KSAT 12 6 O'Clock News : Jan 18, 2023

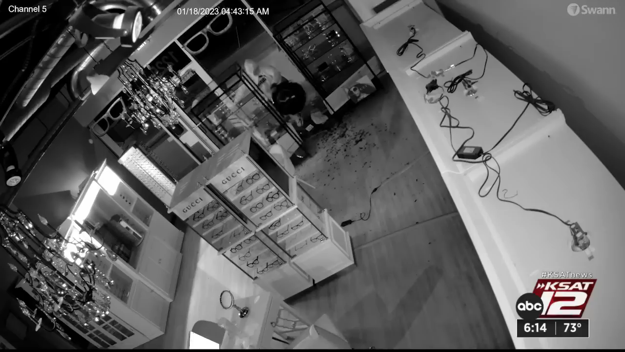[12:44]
Thousands of dollars worth of merchandise stolen in just a matter of minutes. And video shows the moment that someone broke into a small business.